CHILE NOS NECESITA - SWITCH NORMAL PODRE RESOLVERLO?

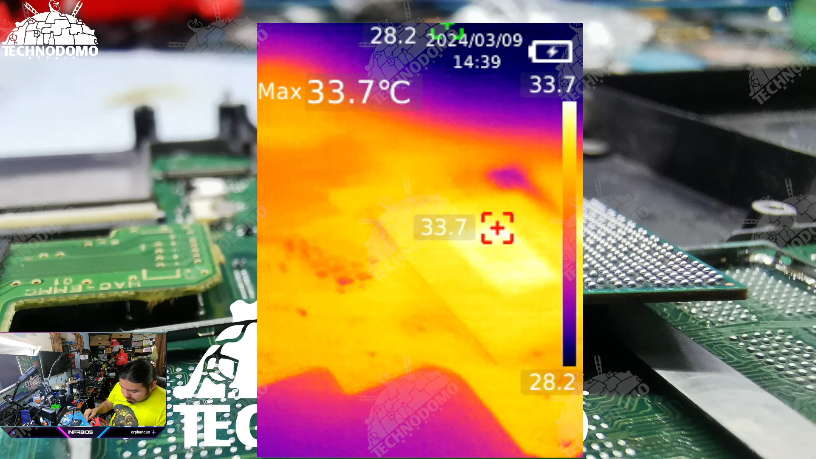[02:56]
On screen: max 33.7°C
Digo, ese es el reflejo de la luz, ¿verdad? No, no es calor.
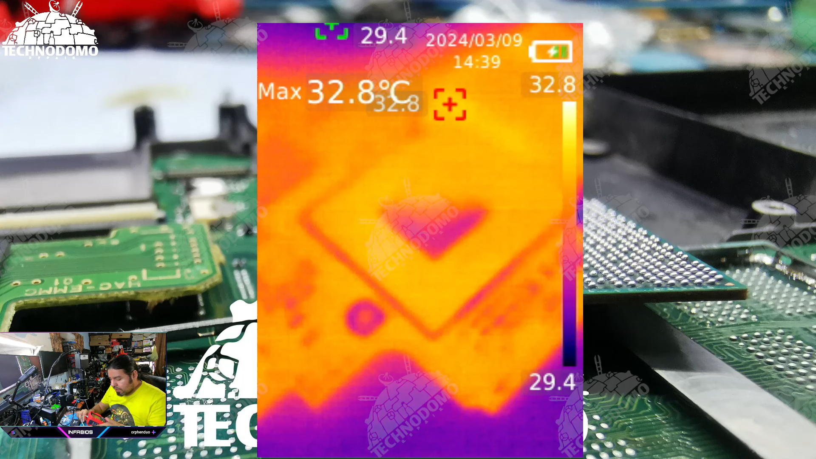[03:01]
On screen: max 32.8°C
Entonces quiero que vean. Con el simple hecho de poner la batería, bam, tenemos un problemita, pues hasta cierto punto grave. Hay que ver quién está causando este asunto antes de quitar y andar poniendo cosas nomás porque sí. Pero te fijas, hay un problemita.
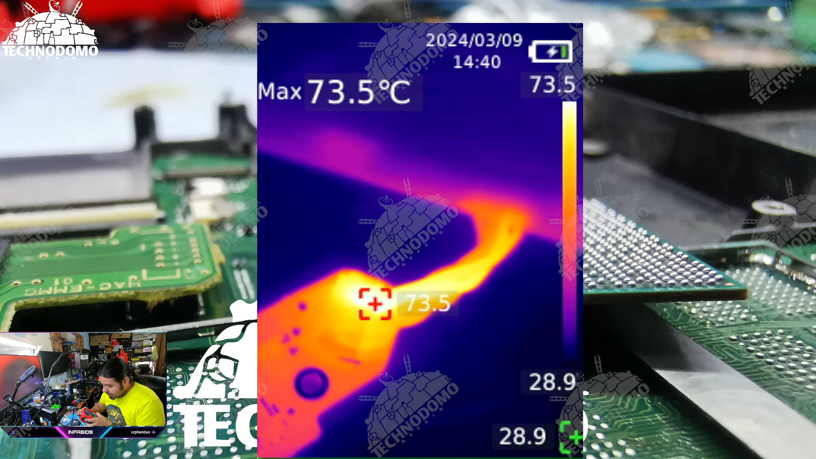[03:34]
On screen: max 73.5°C
La batería está bien, mírame y no me toques.
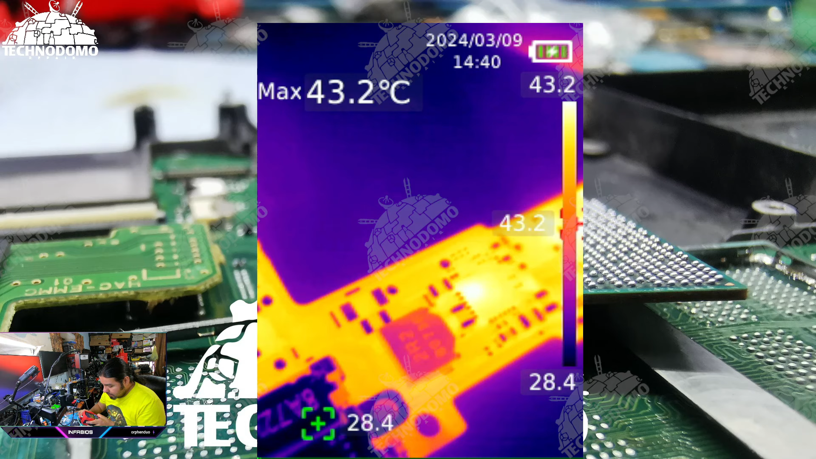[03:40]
On screen: max 43.2°C
Y aquí tenemos un pulso, ¿verdad?, que está ahí saliendo del circuito. Hay que ver quién lo está causando, así que vamos a
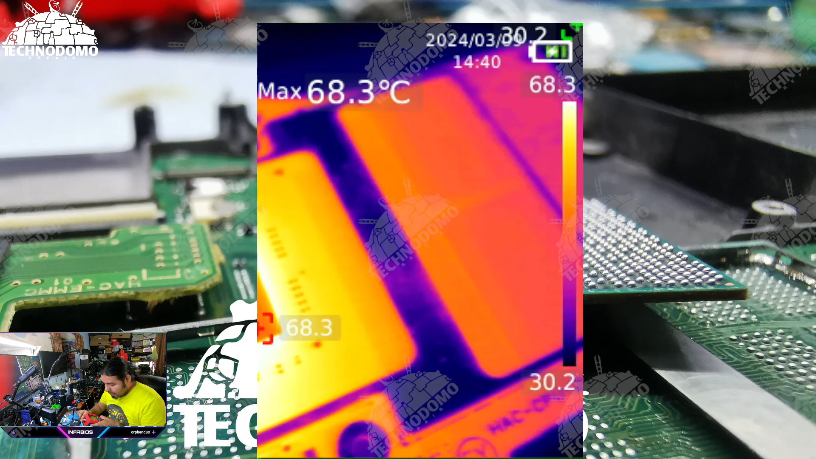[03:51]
On screen: max 68.3°C
revisar a detalle y ahorita les comento qué vamos a hacer y cómo lo vamos a solucionar. Bueno, la forma rápida de dar con un problema de este tipo es siguiendo el origen
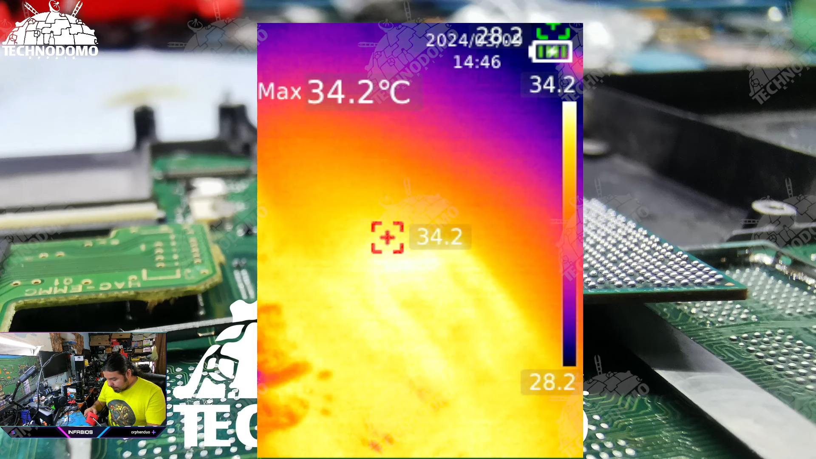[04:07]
On screen: max 34.2°C
de la línea o del causante. Y mira, quiero que vean eso. La manera más rápida es y saber cómo funciona este aparato y cómo solucionarlo,
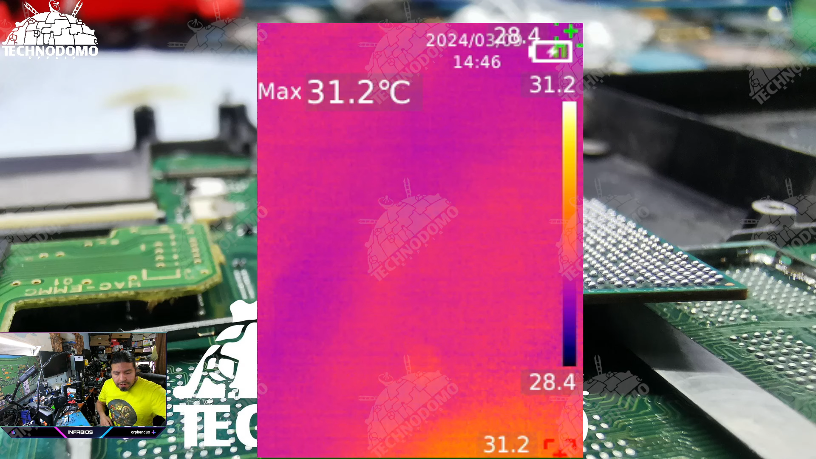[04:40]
On screen: max 31.2°C
Yo descarto automáticamente, ¿verdad?, los circuitos max que vieron hace ratito y me enfoco directamente a este muchacho que van a ver ahorita. Ahí tengo un poquito de alcohol para darnos cuenta
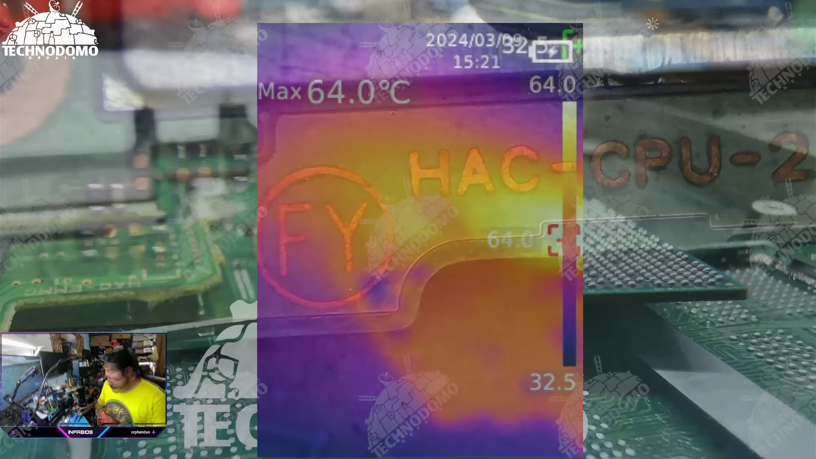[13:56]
On screen: max 64.0°C
Iniciar un poquito el que fue el calor a la placa. Déjame limpiar un poquito aquí
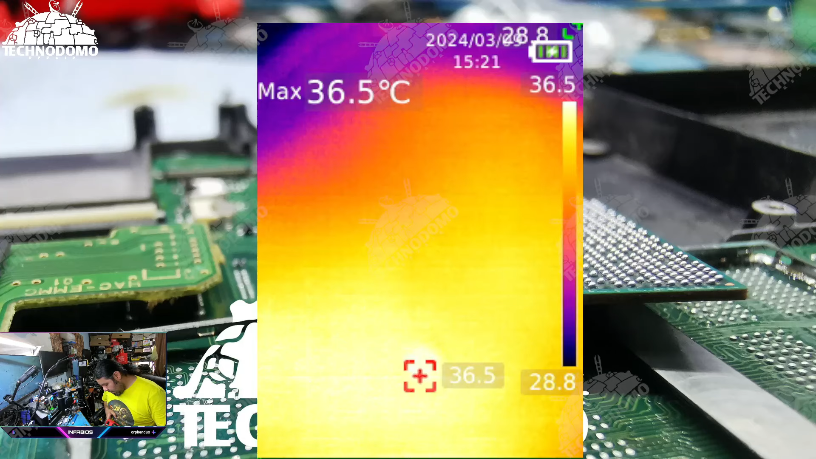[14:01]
On screen: max 36.5°C
el lente, ándale, para que sea más claro. Vamos a ver si vamos a empezar de derecha a izquierda para ver si la batería ya no da el problema de que estuviera ahí calentándose. Ok, ya no hay calentamiento
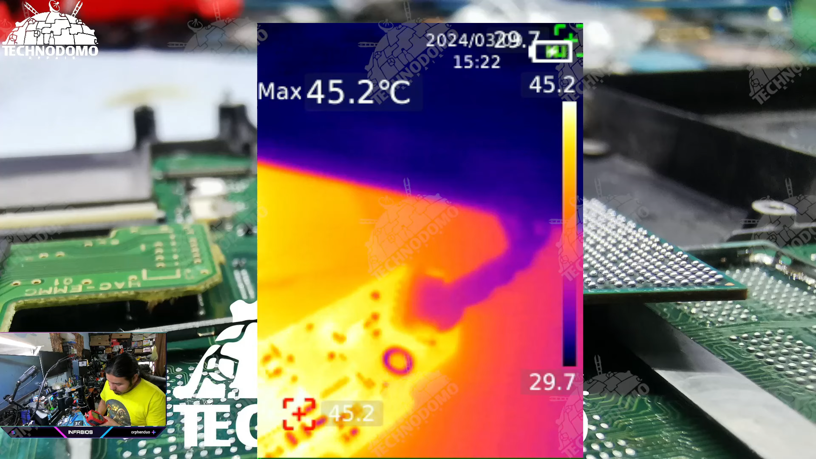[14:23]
On screen: max 45.2°C
de nada, ¿verdad? Así es como debe estar. Entonces aquí es donde yo ya me paso al medidor.
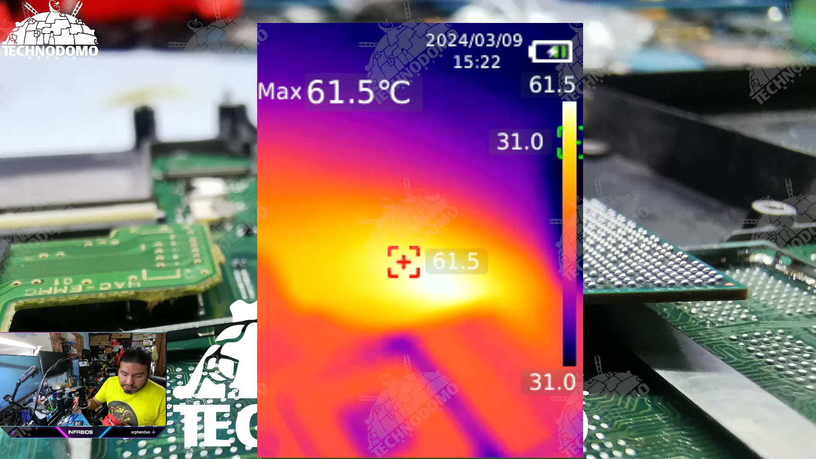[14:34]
On screen: max 61.5°C
Ya en el medidor, voy a poner acá a este lado.